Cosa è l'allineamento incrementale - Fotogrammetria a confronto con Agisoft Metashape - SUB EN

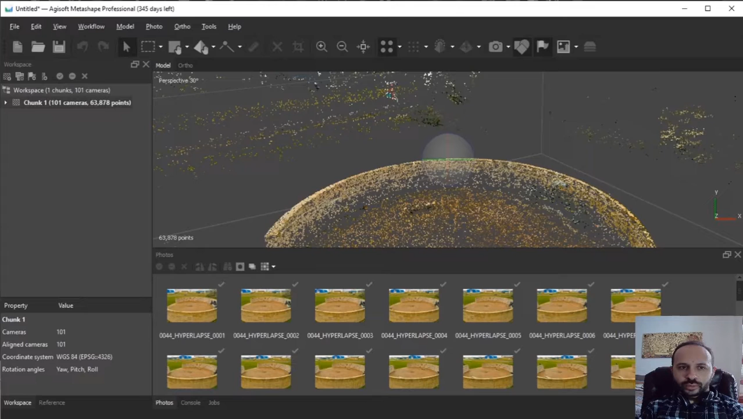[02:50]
punti ora questa sarà la nostra nuvola di punti base quindi il tempo che abbiamo aspettato finora per creare la prima nuvola